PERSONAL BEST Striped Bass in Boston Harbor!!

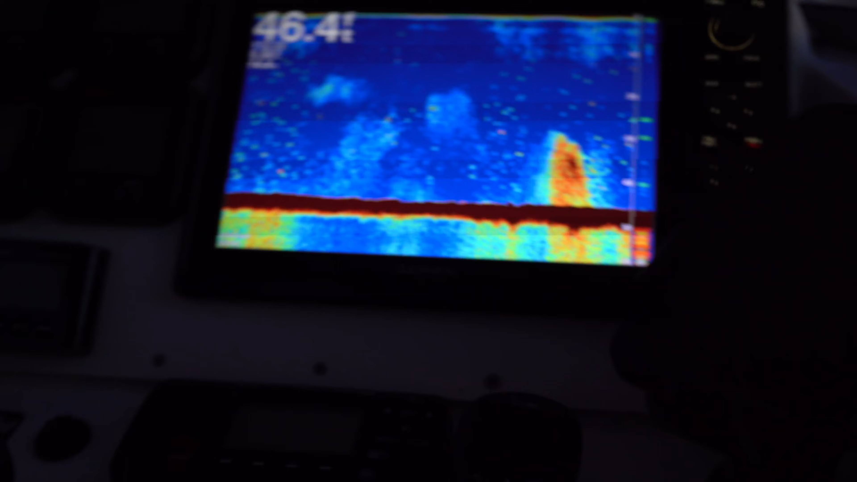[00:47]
They're down low, down at about 25 feet to the bottom.
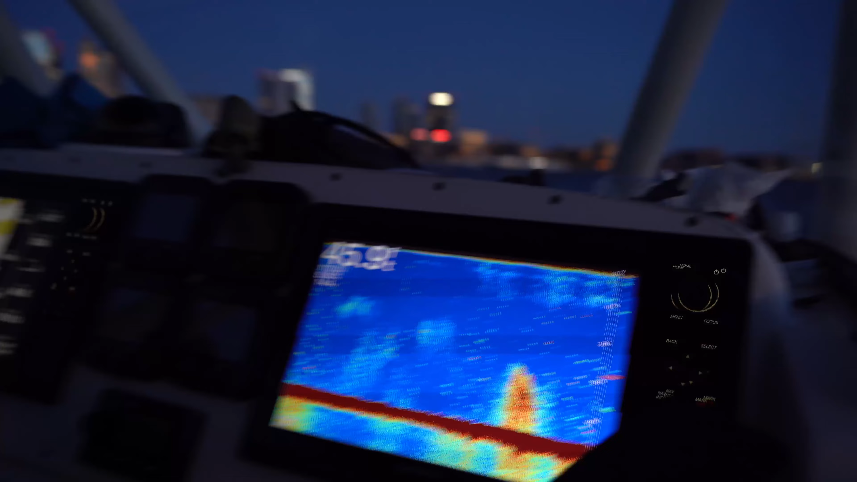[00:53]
And we need them to come up, and we'll snag them and hopefully catch a bass.
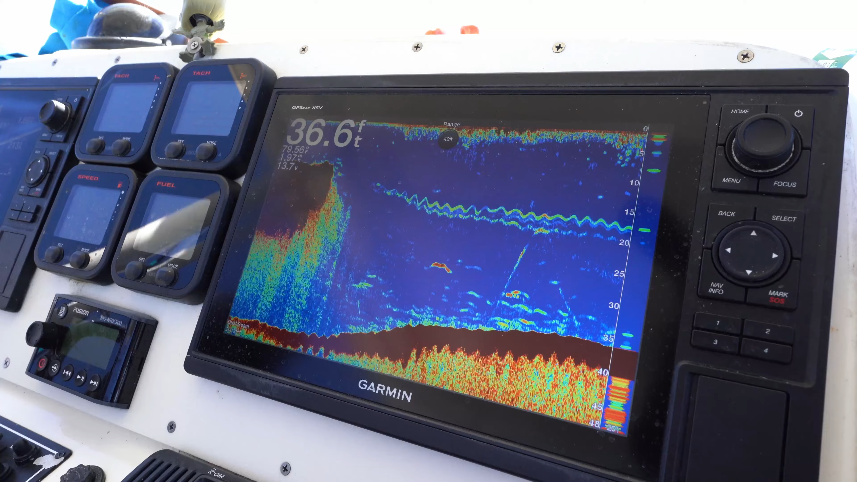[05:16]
On screen: depth 36.6 ft
We're seeing some bass on these schools, but not a whole lot. So we're gonna hit the road. Jonathan's gonna take us to the good spots and, you know, live lines of pogies and get all the fish.
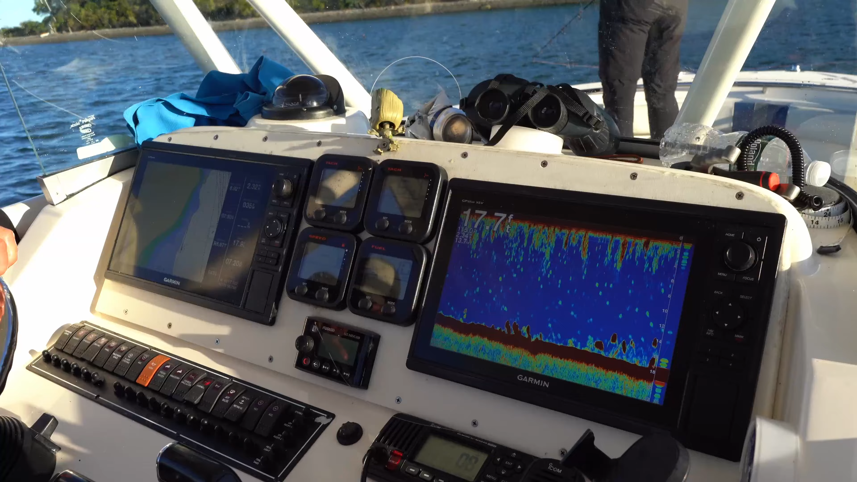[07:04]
Down there, yeah, oh yeah. Sneak one of these to see if they're my pogies.